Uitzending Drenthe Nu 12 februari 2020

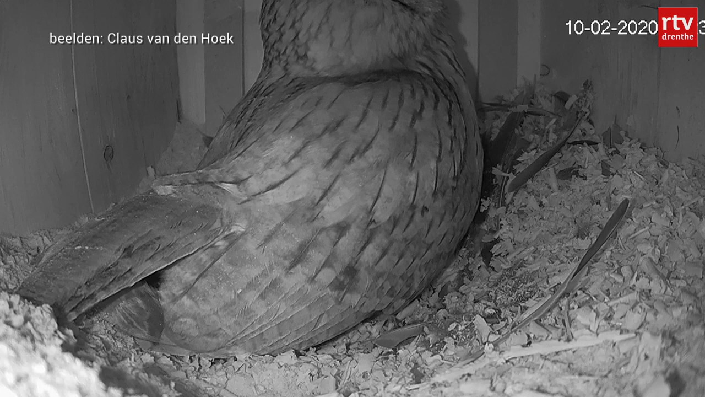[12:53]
Kijk maar, hier is bijvoorbeeld te zien hoe de uil een ei legt.